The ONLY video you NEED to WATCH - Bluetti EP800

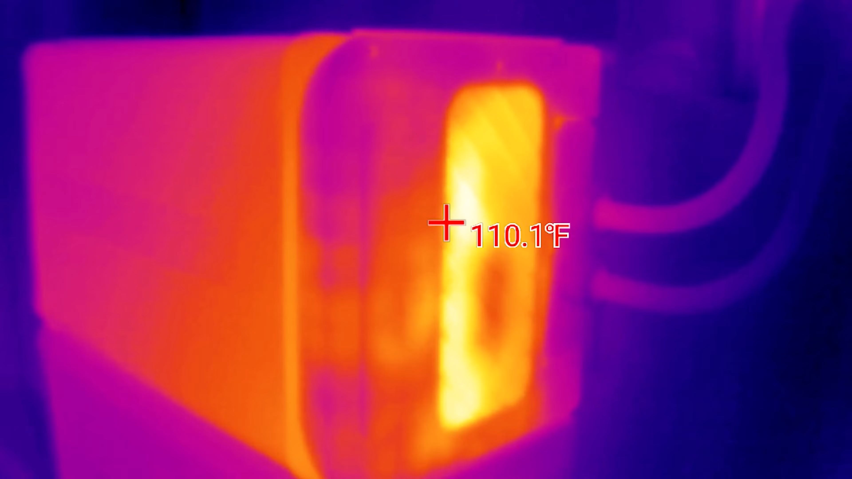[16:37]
On screen: spot 110.1°F
The hottest point that I'm seeing right now is 110 Fahrenheit on this side. And if we come around over here,
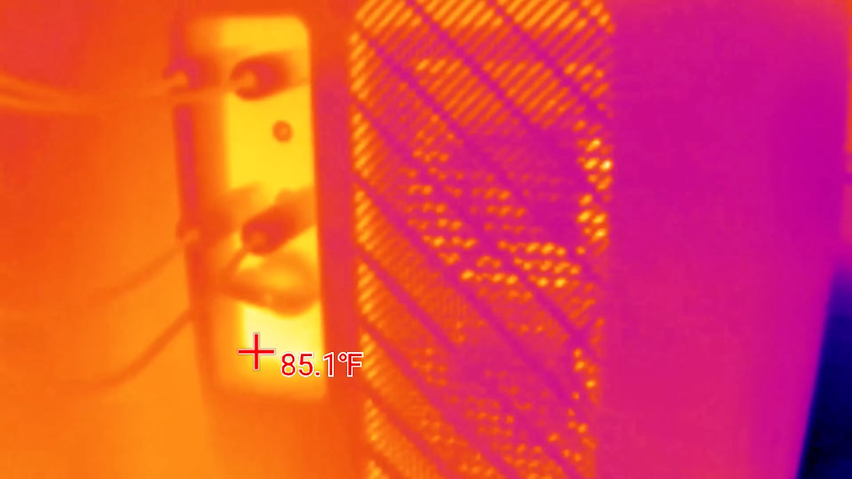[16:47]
On screen: spot 85.1°F
we don't have anything over 85 degrees. So that is keeping the system really cool,
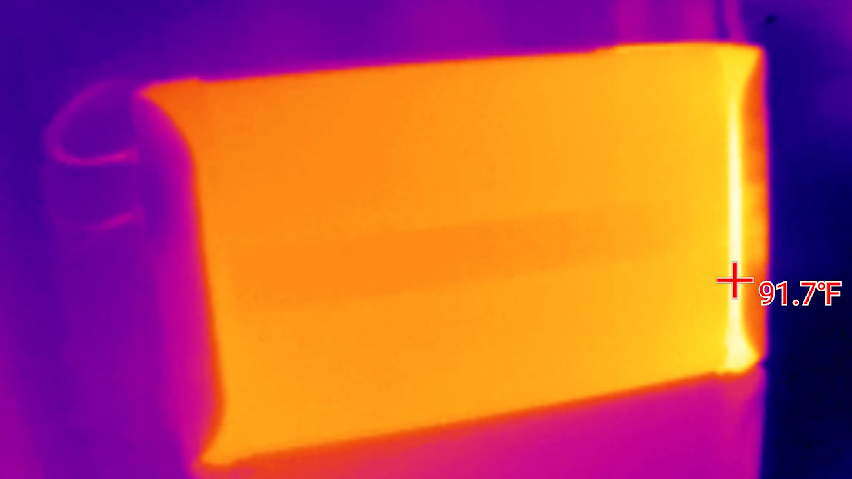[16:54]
On screen: spot 91.7°F
especially since we have a large load put on this inverter at the moment. So let's look at the batteries.
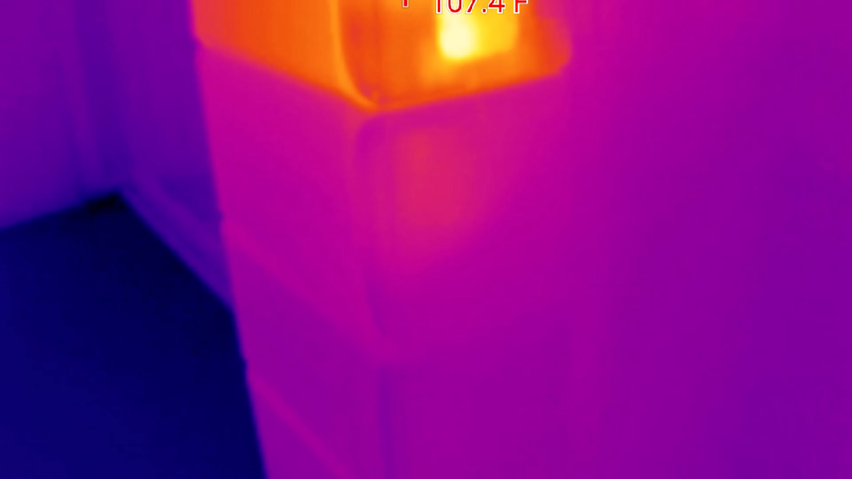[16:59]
We don't have anything heating up there. This is understandable and very
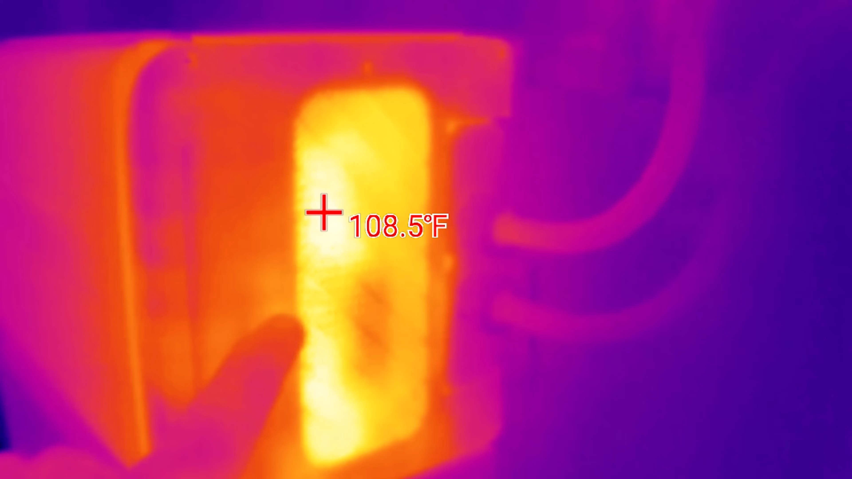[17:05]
On screen: spot 108.5°F
acceptable to be 108 to 115 Fahrenheit when you've got that large load on there.
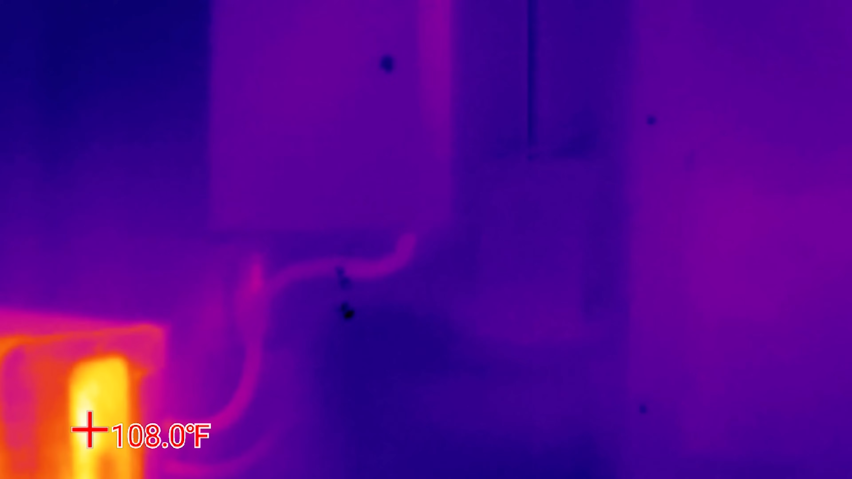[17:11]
On screen: spot 108.0°F
We'll see that the electrical panels, everything is cool there.
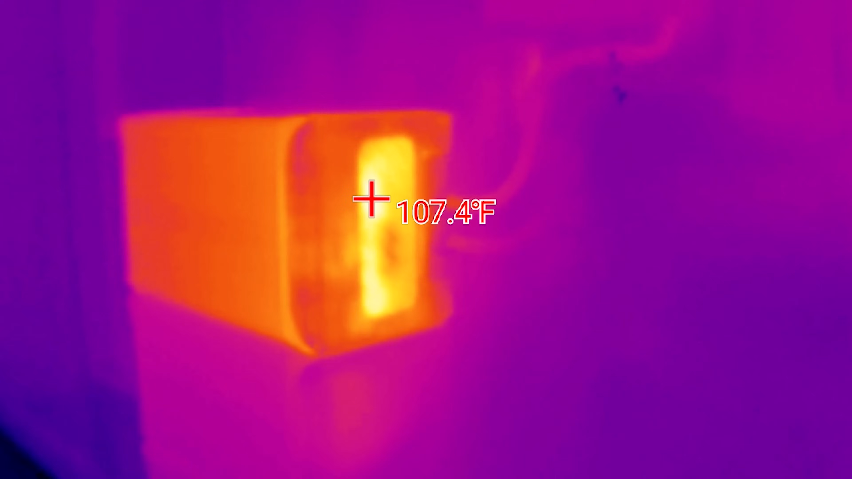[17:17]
On screen: spot 107.4°F
So this thing is rocking, man.